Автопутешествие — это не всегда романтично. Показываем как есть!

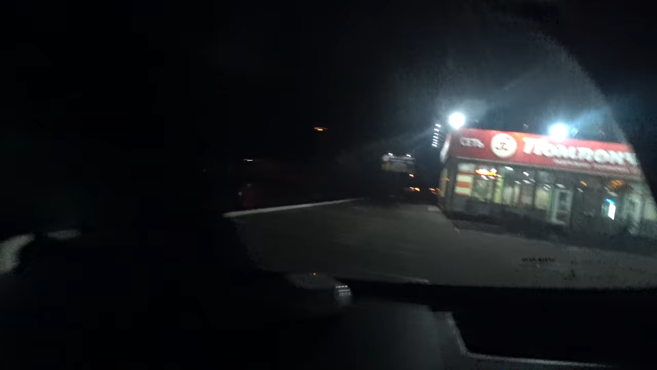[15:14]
Рядом с помпончиком написано, что он работает 24 часа.
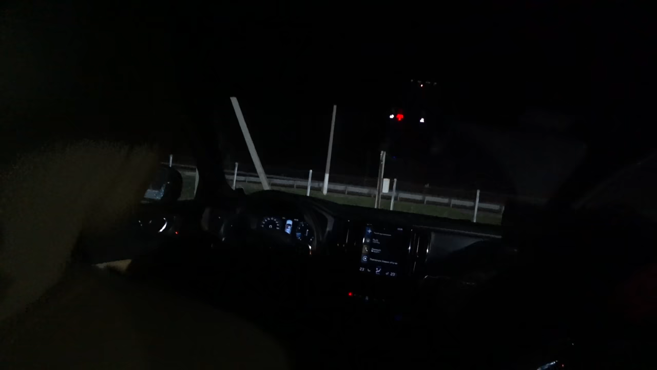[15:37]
Врубил я 23 градуса и кондей. Вон еще чувак приехал.